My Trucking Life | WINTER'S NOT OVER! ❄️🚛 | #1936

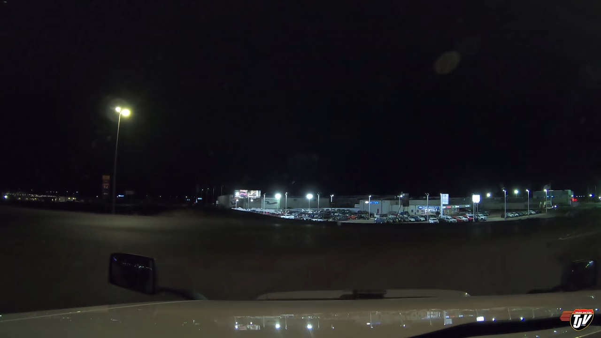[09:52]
I could go a little bit further tonight but I don't know if I'm gonna be able to find parking because it's getting a little bit late. So I know there's usually lots of parking here at the Trucker's Inn. Approaching destination in 100 meters. No we're already here Karen. Keep up. We'll find ourselves a parking spot in the back here somewhere. There's usually parking here though it did look kind of full from the off ramp.